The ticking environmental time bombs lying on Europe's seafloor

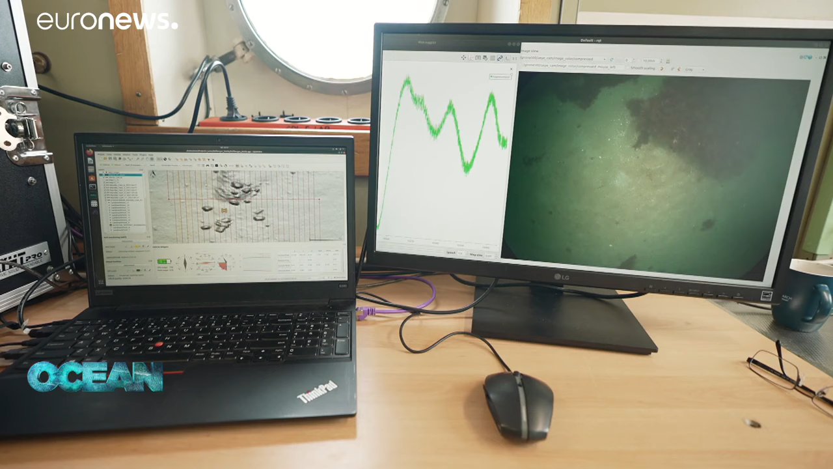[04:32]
The BASTA project vehicle explores the seafloor along a programme's trajectory, transmitting collected data to the ship.